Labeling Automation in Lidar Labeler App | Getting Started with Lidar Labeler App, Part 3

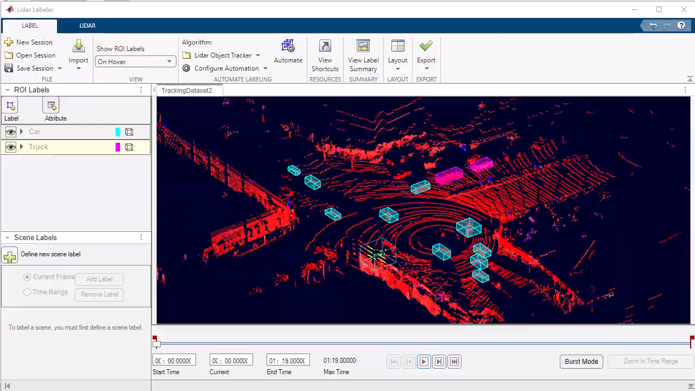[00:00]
The automation algorithm feature in the LiDAR Labeler app from MATLAB revolutionizes the labeling process by introducing automation capabilities for large data sets.
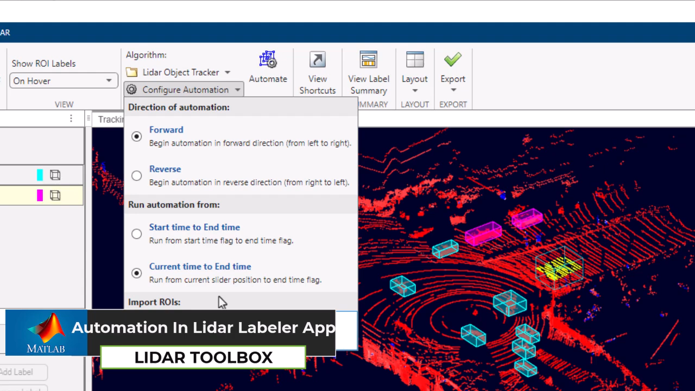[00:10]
By leveraging machine learning, computer vision,
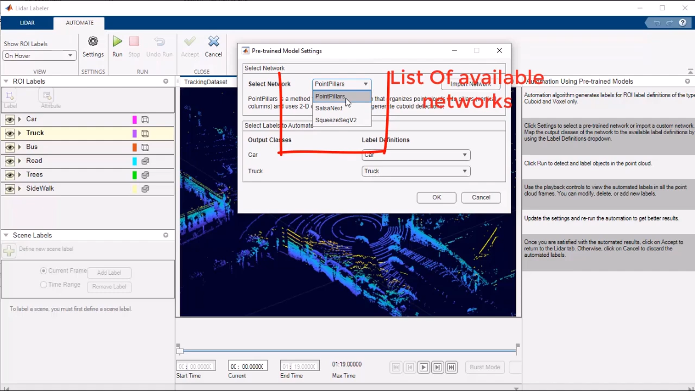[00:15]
and statistical algorithms, this feature enables automatic annotation of your data,
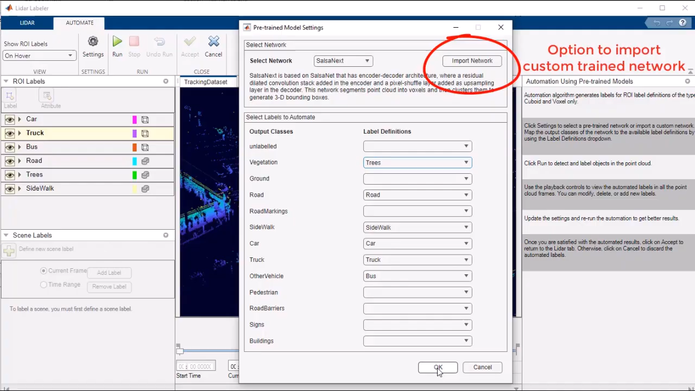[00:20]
leading to accelerated labeling and reduced human error.
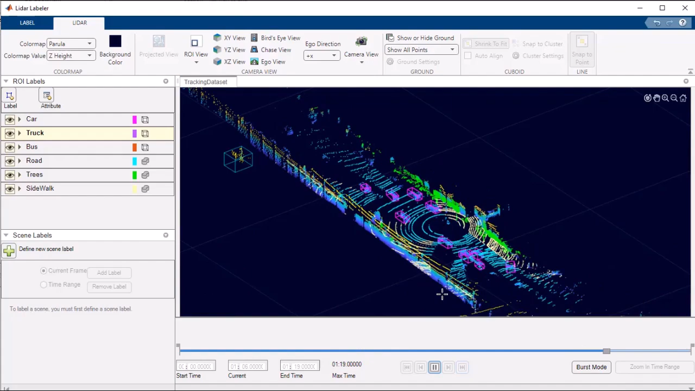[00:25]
The LiDAR Labeler app offers a comprehensive collection of pre-built automation algorithms tailored to various labeling tasks, including object detection, segmentation, classification, and tracking.
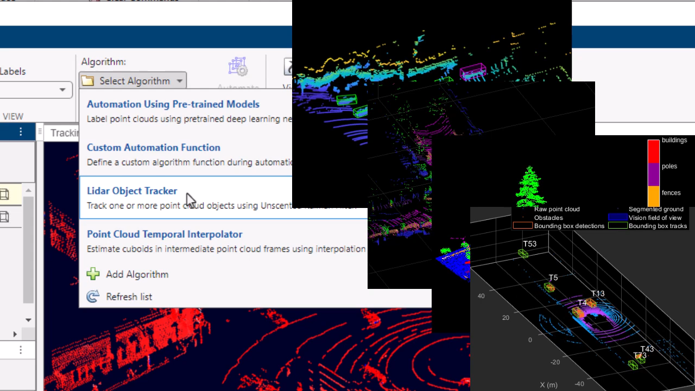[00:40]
These powerful algorithms significantly minimize the manual effort required to label extensive data sets.
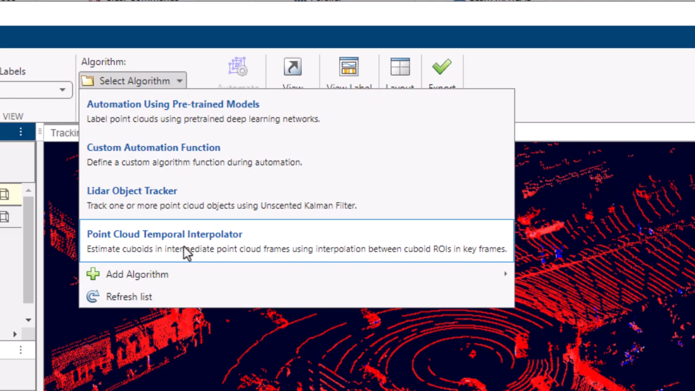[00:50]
One of the remarkable automation algorithms available in the LiDAR Labeler app is the LiDAR object tracking algorithm
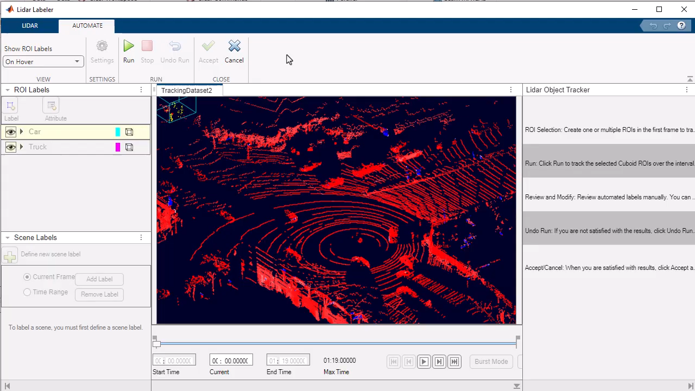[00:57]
by applying an advanced technique called the unscented Kalman filter, UKF.
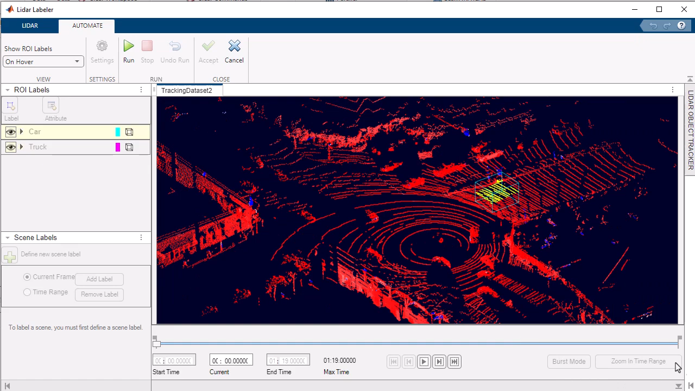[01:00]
To utilize this capability,
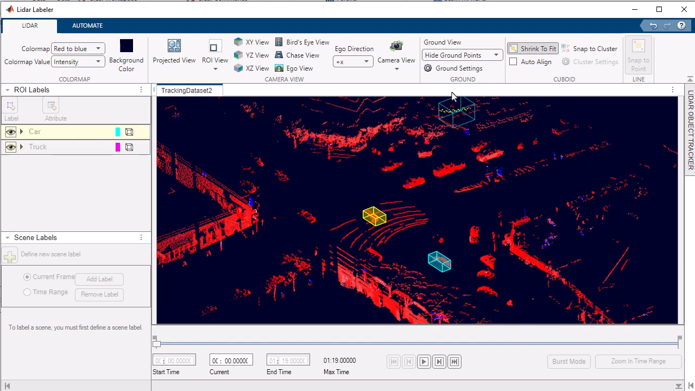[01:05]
simply select an object of interest in one frame and click Start to track it in subsequent frames.
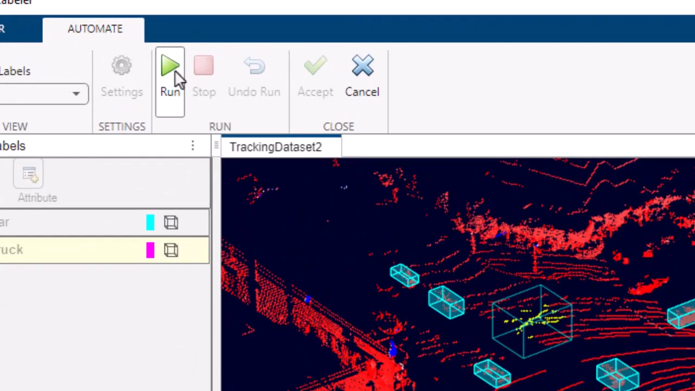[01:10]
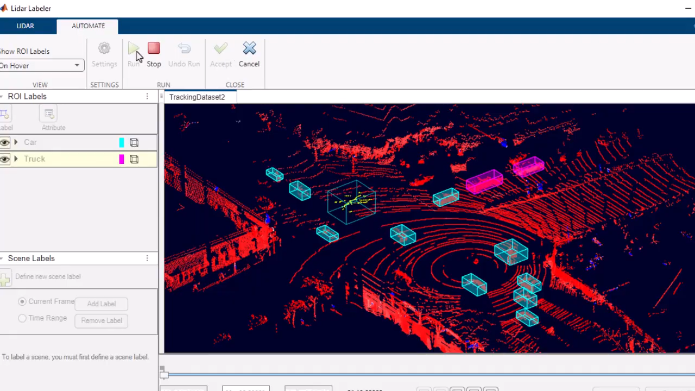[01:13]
The UKF, a recursive algorithm, utilizes a set of sigma points to represent the probability distribution of the process state.
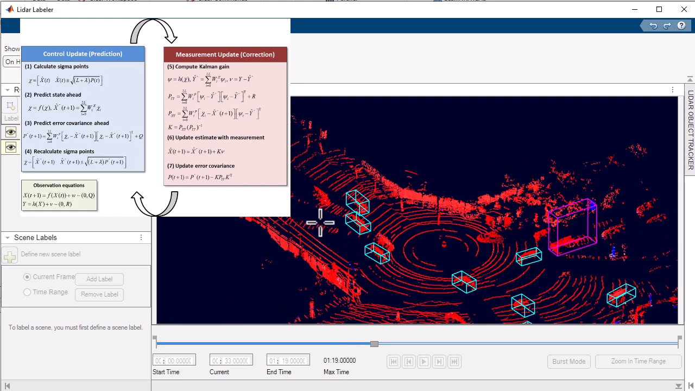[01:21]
It estimates the state of the system by employing non-linear functions of these sigma points.
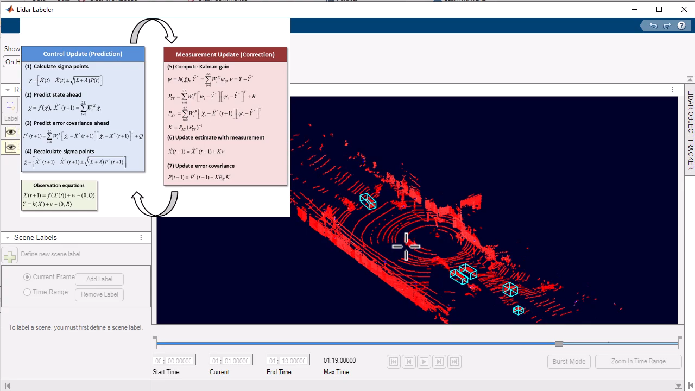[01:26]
As the algorithm performs its automated labeling,
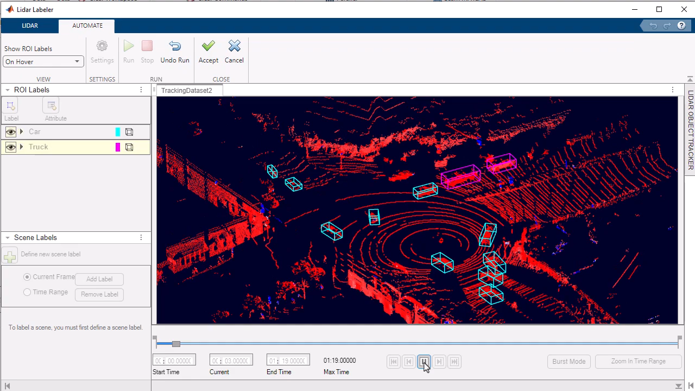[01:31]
you have the flexibility to review and manually adjust the labels as necessary,
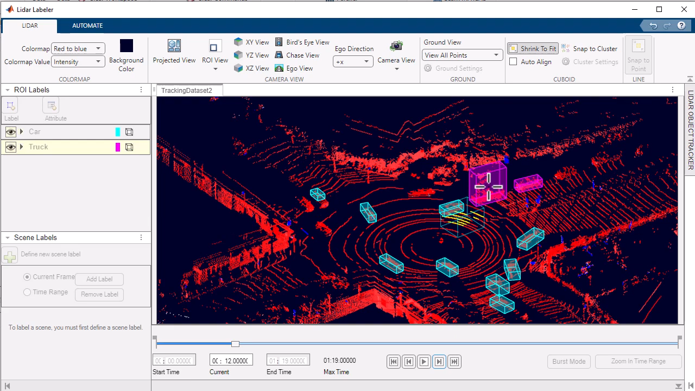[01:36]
ensuring precision and conformity with the automated annotations.